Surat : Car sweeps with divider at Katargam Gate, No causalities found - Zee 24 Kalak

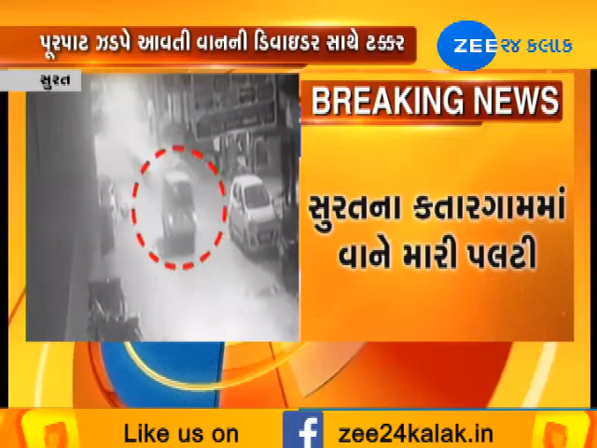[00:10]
समगर अकस्मात नी गटना स्तिल सी टिवी केमरा मा कैथ थेगी शे पुर्पाट जड़ पे आउती वान डिवाइडर साथे अथड़ाई ने अकस्मात सर जाओ सदनसी बे अकस्मात मा कोई जान हानी नथी थे